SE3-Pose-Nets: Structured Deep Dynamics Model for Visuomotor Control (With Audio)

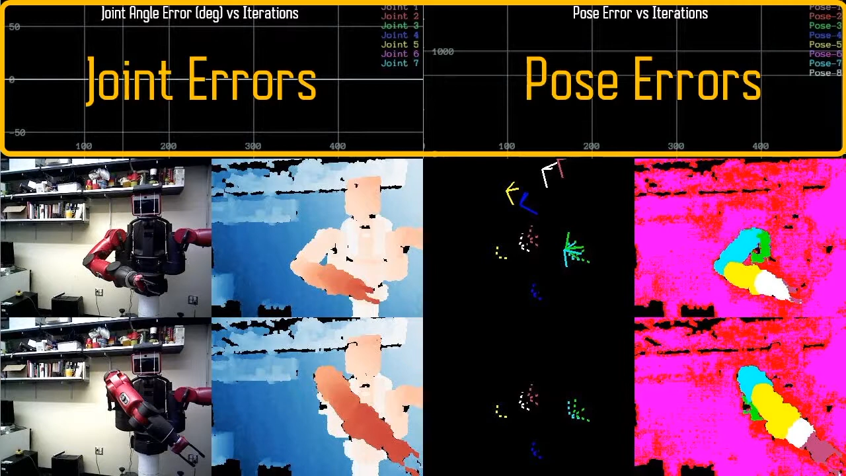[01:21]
Top row shows the error and join angles and poses over time. Center row shows the current inputs and predictions. Bottom row shows the target data.
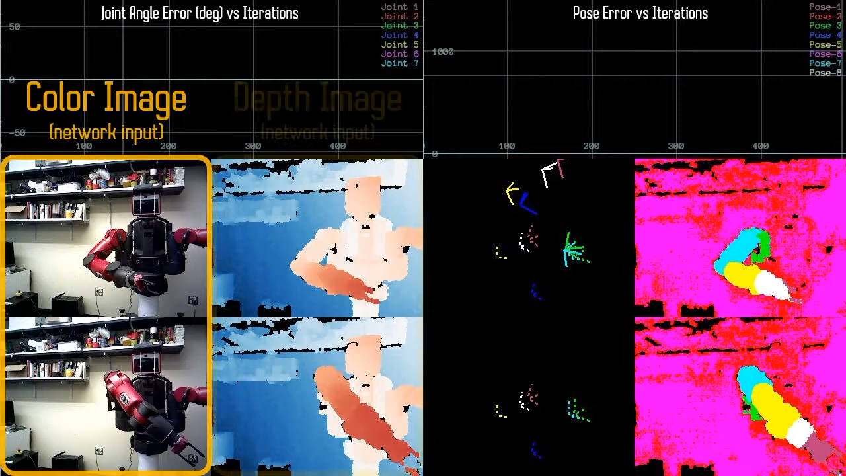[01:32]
And from right to left, we have color image, depth image, predicted poses, and the predicted segmentation masks.